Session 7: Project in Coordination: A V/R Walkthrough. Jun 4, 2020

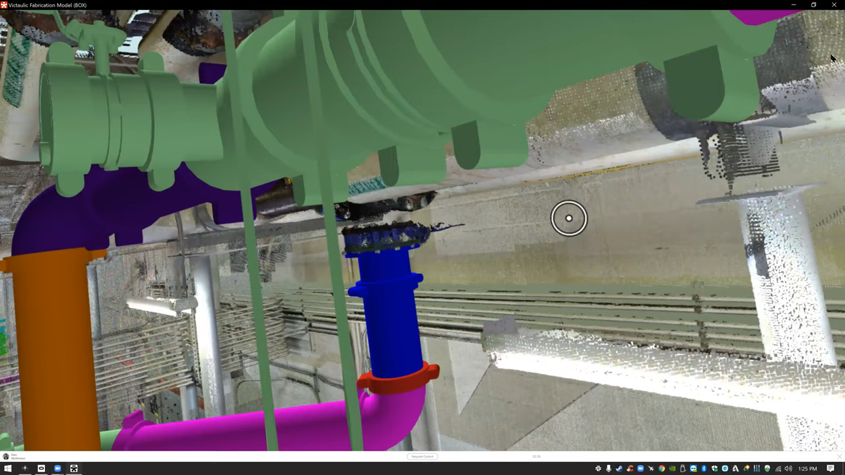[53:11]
And now I can see Dan's avatar moving around in VR.
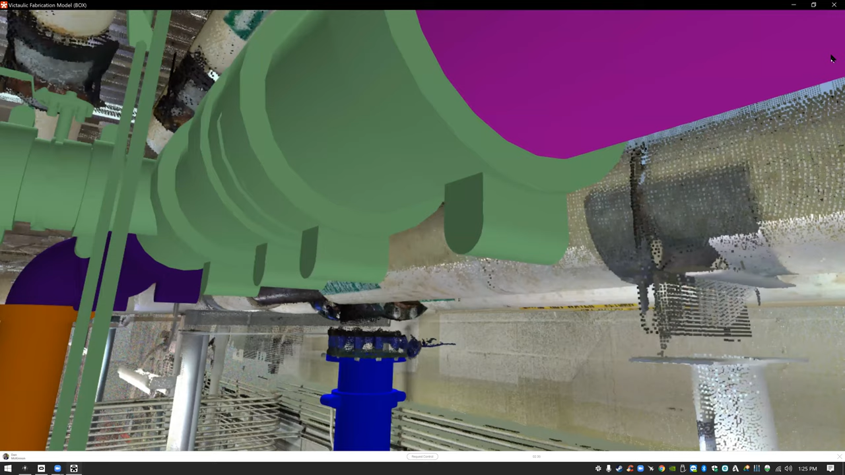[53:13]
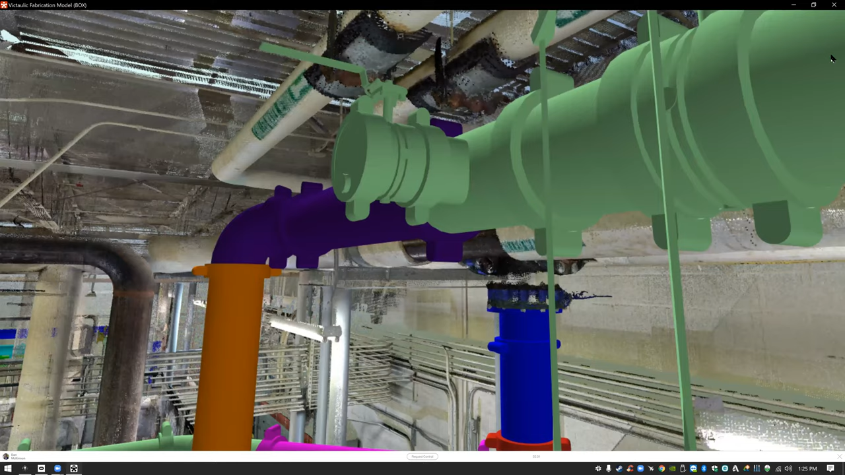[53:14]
Now he's not controlling what I'm looking at.
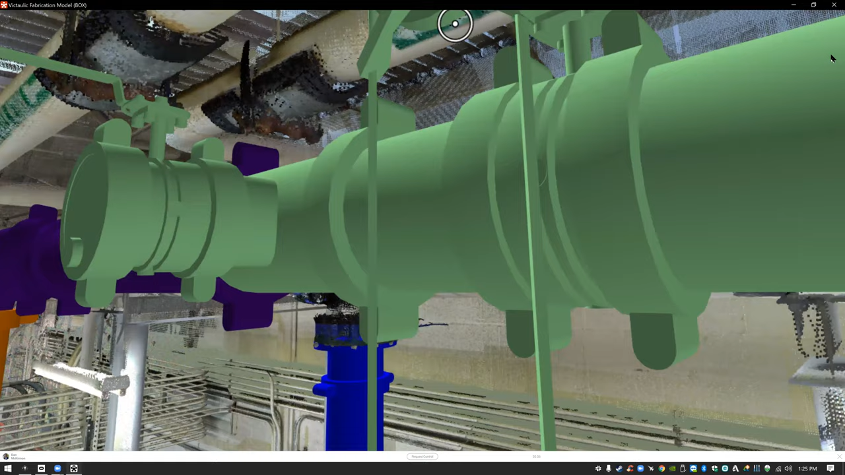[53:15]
I can actually see where he's located with a marker. And I know that you guys can't see this. It's almost something you'd have to experience. But what Dan is now doing is, is he is recording the issue that I found in VR and communicating that to everybody on the team. And keep in mind at the same time, he is, all of that is being reported automatically through our reporting system.
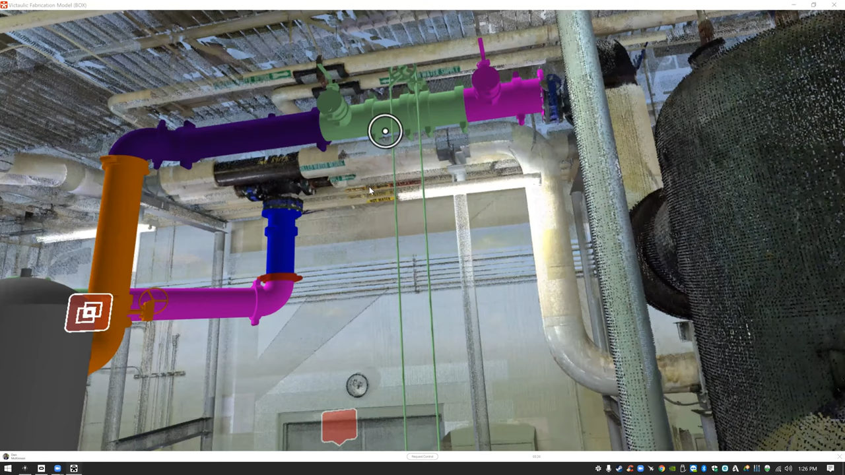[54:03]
So there's Dan right there. And actually what I need to do, Dan,
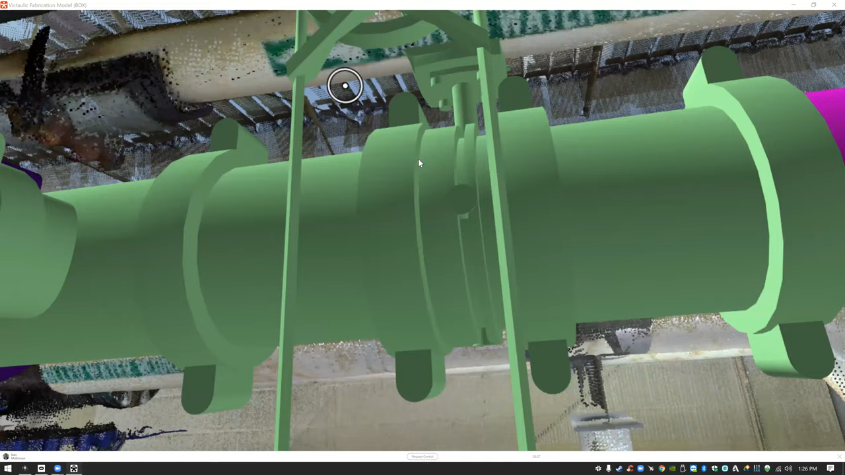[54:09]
is make sure that you tag the issue with the VR tag that I have.
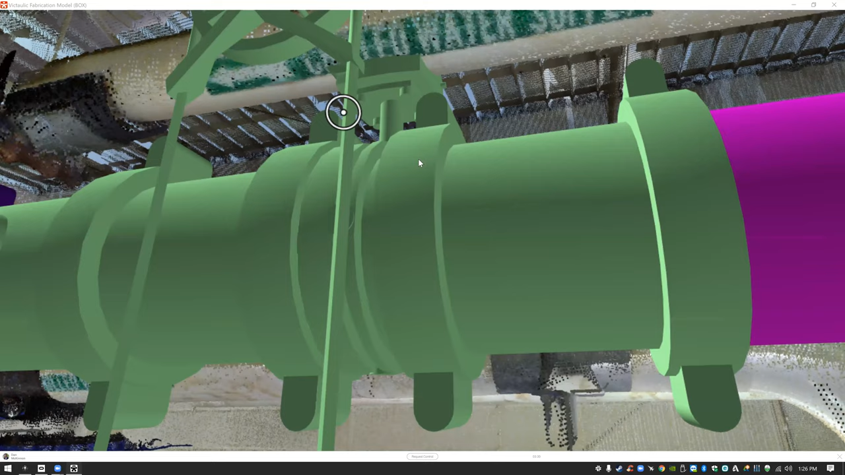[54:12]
Okay. Otherwise it won't show up. So I can see Dan right there.
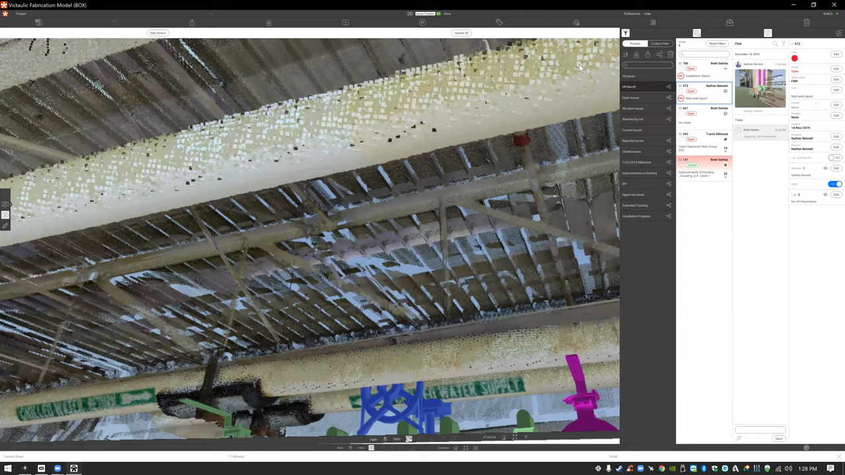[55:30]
So up at the top, we got the VR rev up. So it's under VR presentation.
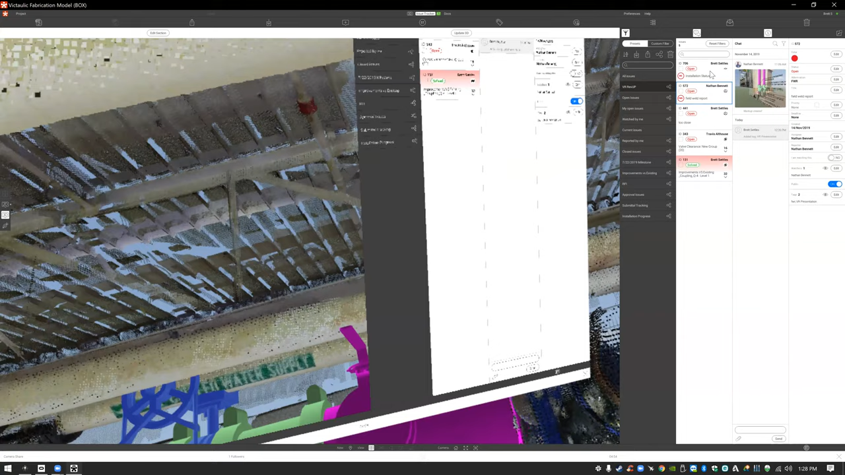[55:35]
So let's go all users.
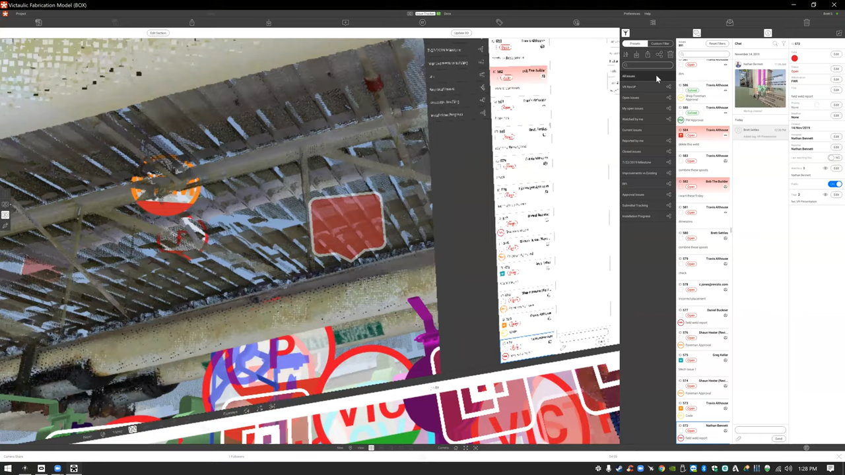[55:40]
Well, there, we see it right there. It's just mixed in with everything. Gotcha. Yep. So if I go all the way to the top.